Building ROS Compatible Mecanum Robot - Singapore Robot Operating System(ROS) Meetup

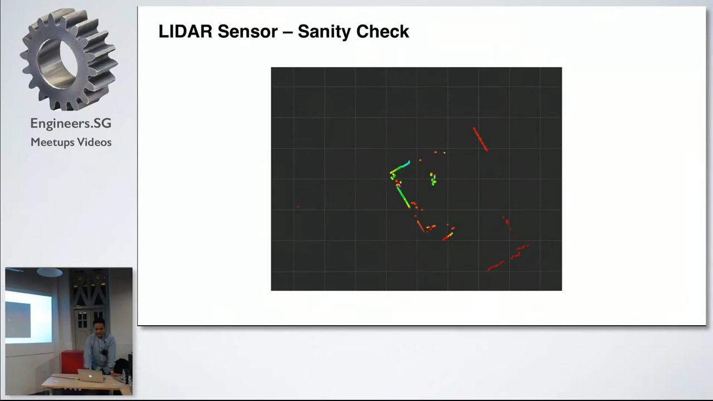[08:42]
Ah... just to check whether your... sensor driver is working. Ah... this is all in obvious. And your transforms. Later, I will show you that... how... how you will be able to configure your transforms.
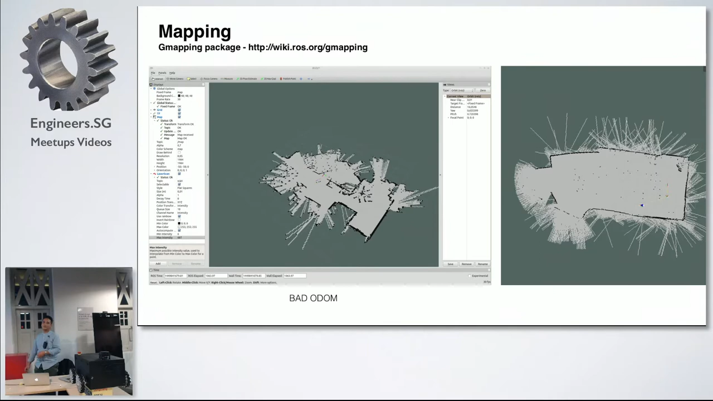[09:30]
So, it's a pretty bad geometry. So, that was... that's why the map is pretty screwed up. Uh... a... a... a few fine tuning, uh... is the best... what's called optimized resource that I have done. And, uh... your... of course, your autonomous navigation. So, for Global Planner, I'm using all the default settings provided by ROS.
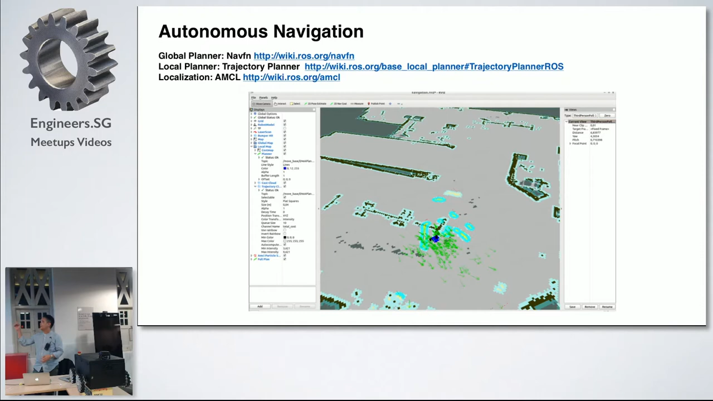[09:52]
Uh... for Global Planner, I'm using later, I will show you all the slides.
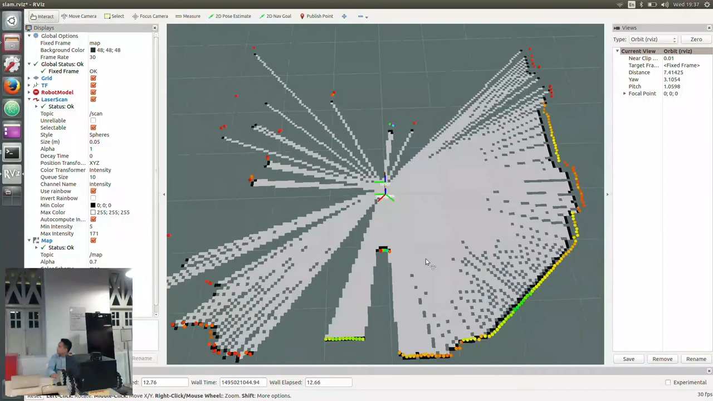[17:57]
So for the mapping part, I'm using gmapping package, which is a standard package for ROS as well. It comes default by ROS.
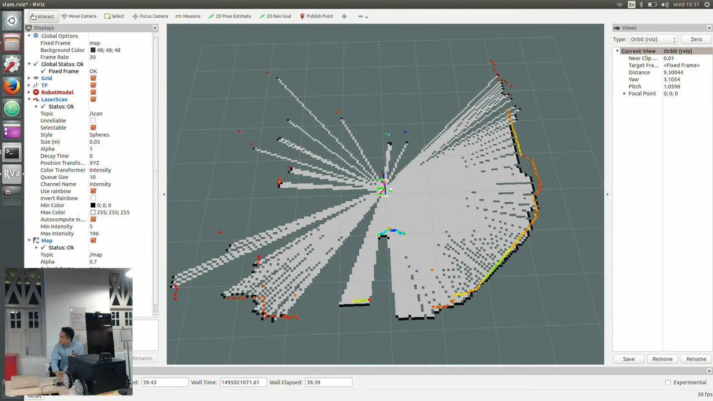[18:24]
And all the artist settings are there also, so once you download the package, all the artist settings are there, so you don't need to actually create, you don't need to add all these parameters, so everything is added up for you all.
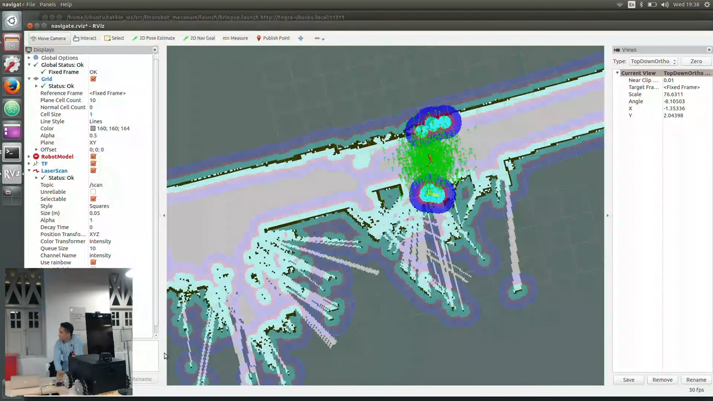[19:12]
So for time support, this is a map. In our lab, we know whether it would work. Let's create a fit course.